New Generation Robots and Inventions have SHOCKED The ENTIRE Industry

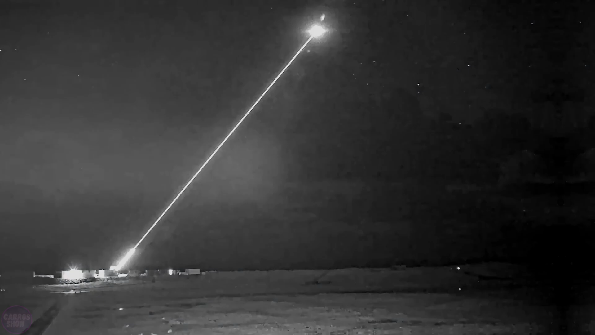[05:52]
The video provides insights into the prototype's design and demonstrates the target acquisition system's capabilities in action.